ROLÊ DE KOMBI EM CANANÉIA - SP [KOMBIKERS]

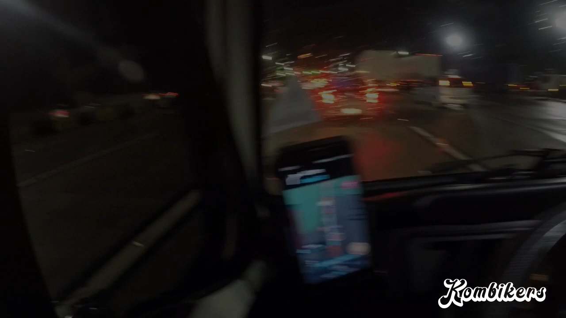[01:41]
Aqui no GPS tá marcando 1h18 da manhã pra gente chegar lá. Vai dar tudo certo.